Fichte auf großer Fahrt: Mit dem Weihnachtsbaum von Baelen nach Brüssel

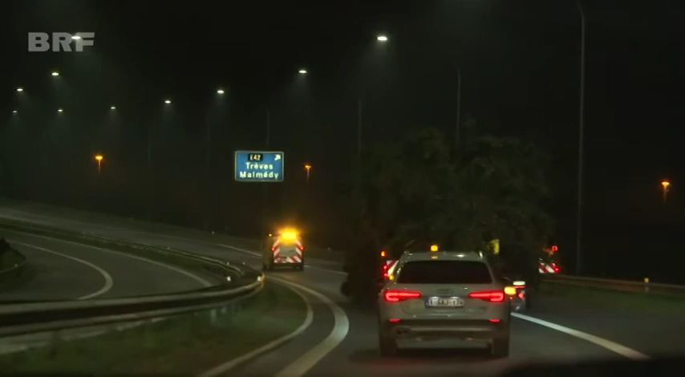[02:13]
Bei 3,50 Meter Breite wird jede Verkehrsinsel und jede Brücke zur Herausforderung. Aber auf der Autobahn läuft alles reibungslos.